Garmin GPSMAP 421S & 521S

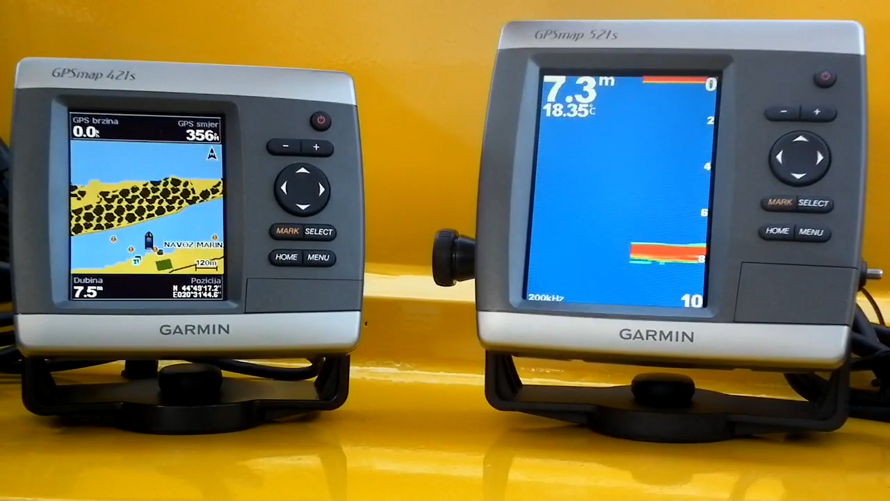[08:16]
On screen: water 18.35°C
gdje imamo dubinu, prikaz temperature vode.
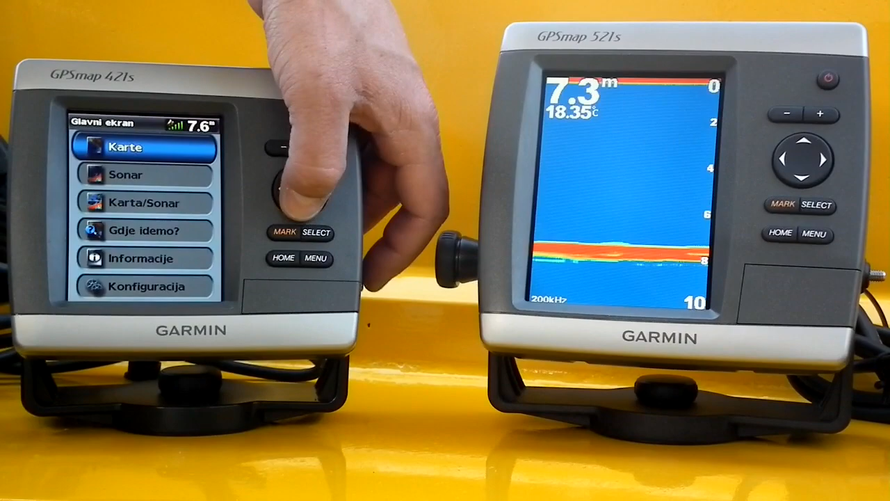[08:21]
On screen: water 18.35°C
Kod ovog, kao što sam pomenuo, razlika u podaci sonara sonda na krmi. Ovdje imamo i nekakva dešavanja, imamo nešto drugačiju dubinu, obzirom da je na pramcu.
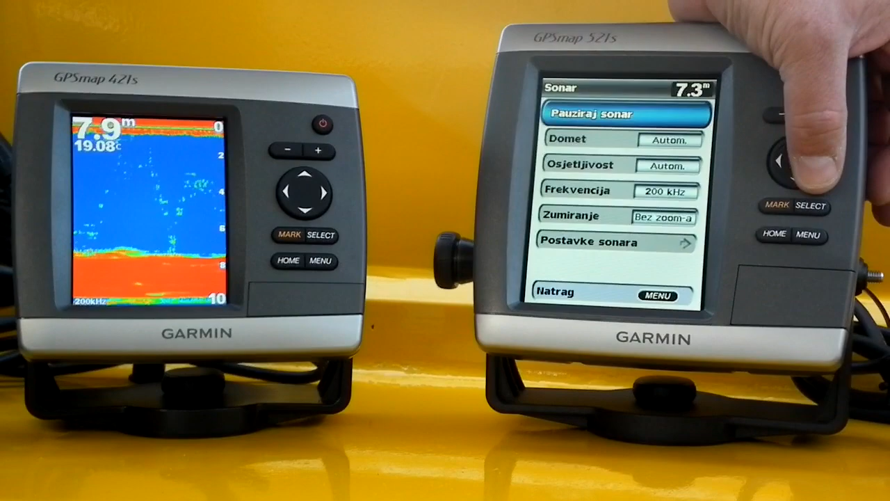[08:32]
Na samom sonaru je moguće podesiti i osetljivost, takođe izabrati frekvenciju, kojim ćemo ujedno izabrati i širinu snopa. Na 200 kHz će biti uzani snop, to je 15 stepeni, dakle,
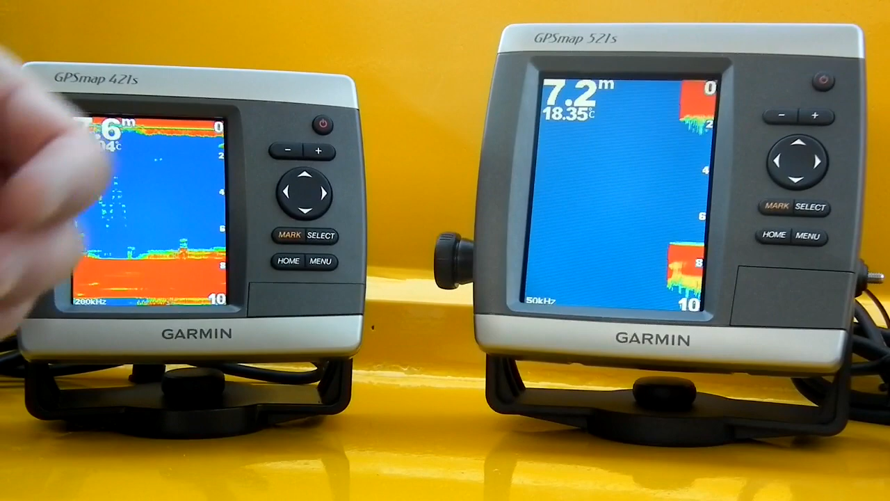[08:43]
od prilike jedna trećina dobine pokrivenosti na dnu, ili 50 kHz, gdje je široki snop gdje je dve trećine dobine od prilike pokrivenosti na dnu. U ovom slučaju je na 7,2 metara, obzirom da stojimo u mestu, dno ispod nas je potpuno ravno, slika koja se trenutno pojavljuje, je slika koja je u funkciji vremena, nije u funkciji pozicije, zato ta slika stalno otvori. Ispod ove sonde manje više nemamo ništa, evo ispod ove sonde smo imali neko dešavanje ispod same sonde,
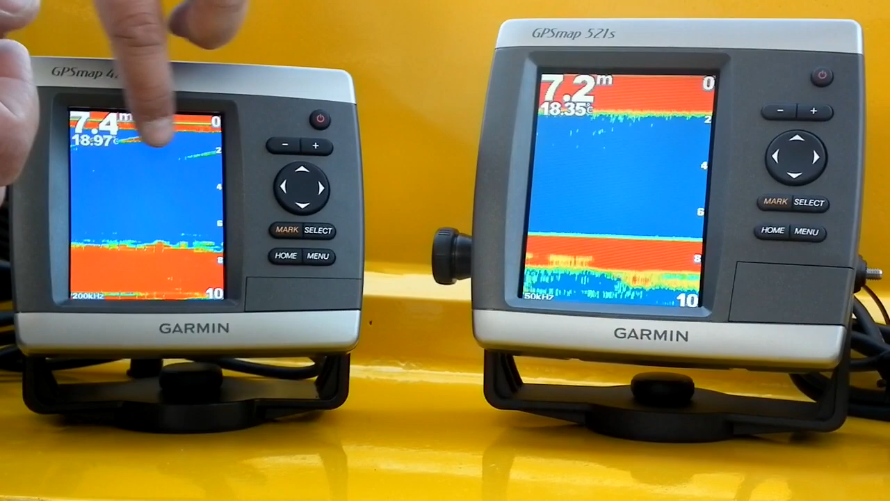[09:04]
dakle, moguće da u tom pličaku ispod nas neka ribica poplivao ispod sonde, pa pravi ovaj šum, to je odziv koji se javlja kao jasno prikaz ribe. Na samim uređajima je pored karte i sonara moguće prikazati dosta često kombinaciju koju korisnici koristili, to su karte i sonar, dakle,
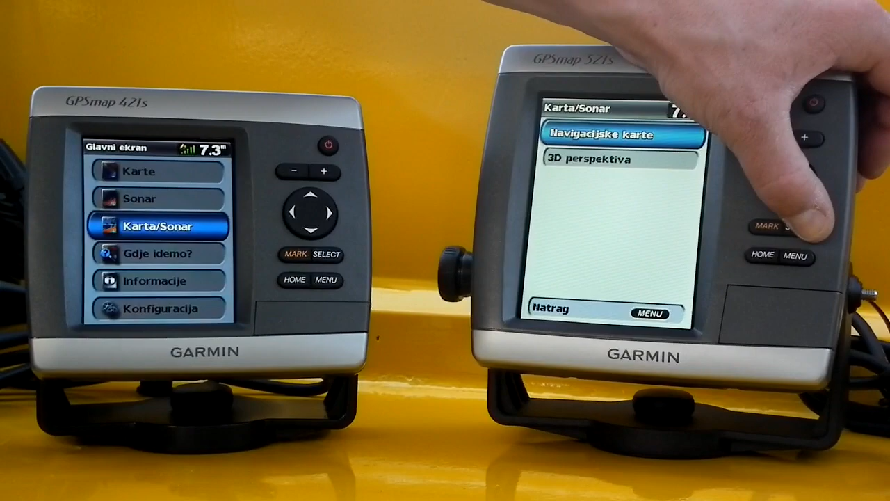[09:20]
da gornja polovina ekrana bude navigacijska karta sa prikazima navigacijskih informacija, a da donja polovina ekrana bude sonar, dakle, kinfiguracija jedna. Ovakav prikaz sonara nije pogodan za traženje riba, ali jako zgodan za priloženje nepoznatim obalam i za samu plovitbu. Takođe, gornja dva polja, u ovom slučaju GPS brzinu i smer je moguće prilagoditi i poizabrati neku drugu informaciju sa GPS-a koja vam je potrebna. Takođe, ono što, nažalost, ne možemo trenutno prezentovati, prosto nemamo na raspolaganju Blue Chart G2 Vision karte za naše reke, nadam se da će ih biti uskoro,
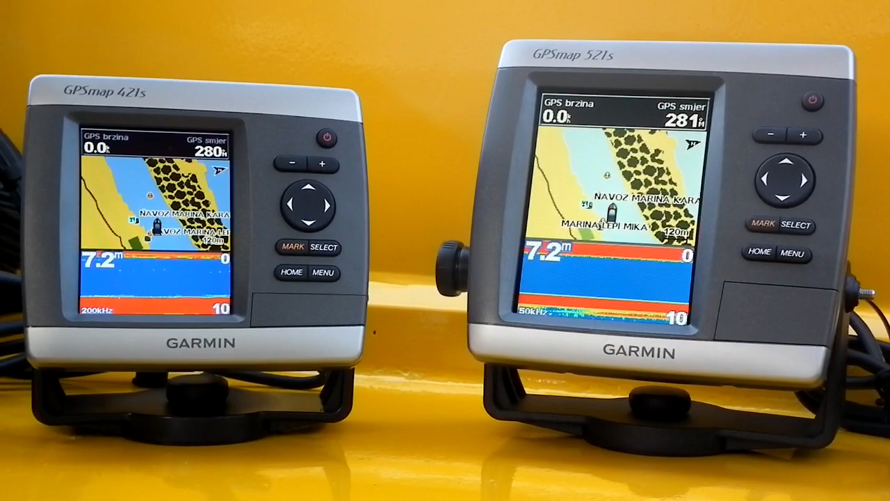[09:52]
On screen: depth 7.2 m
ali u ovom trutku ne možemo vam prikazati kako rade napredne funkcije, a to je prikaz 3D modela terena, znači prikaz karte u perspektivi i auto guidance, nešto što radi na moru, znači uz kupovinu odgovarajućih karata, na moru je moguće prikazati model terena iznad i ispod vode u 3D, i takođe je moguće uraditi automatsku navigaciju, pa primjera radi recimo, ako iz tijepeta želite da idete u budvu, dovoljno je samo da kažete uređe da vas vodi do budve on će sračunati rutu do budve krivomidijski
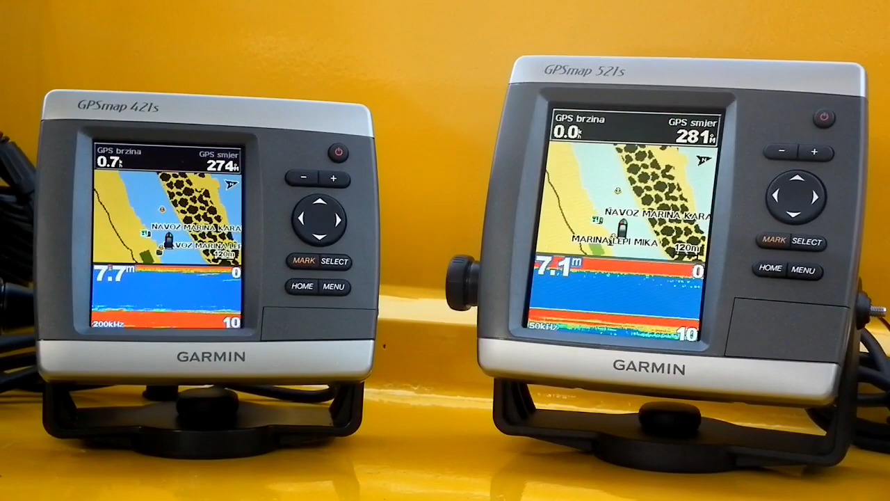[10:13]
prema zadatim parametrima sigurne dubine i sigurne udoljenosti od doba. Pored ovih osnovnih funkcija prikaza karte sonara i kombinacije karte sonara, na uređajima postoji još nekoliko zanimljivih informacija, dakle u pitanju su nam primjera radi mogućnost predviđenja plime i osike,
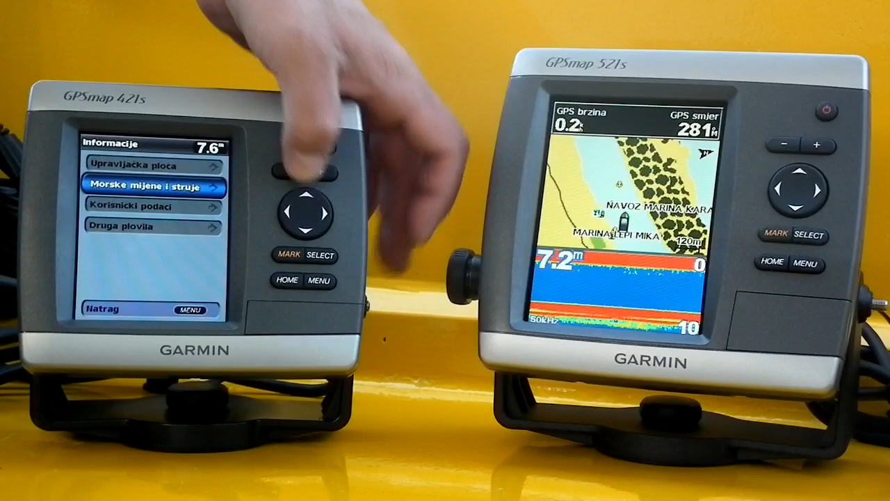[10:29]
nažalost na rekama također neupotrebljivo, bratanje sa koresničkim podacima tačke, rute, tragovi, dakle moguće je da snimiti svoju, markirati svoju tačku, ja primjera radi hoćemo da markiramo tačku na koju se venutno nalazimo, imamo dugme Mark, jedan predstavno dugme Mark, tačka je dobila oznaku 002, ima svoju koordinatu, udoljenost od nas koliko se nalazi, možemo vidjeti njenu poziciju na karti,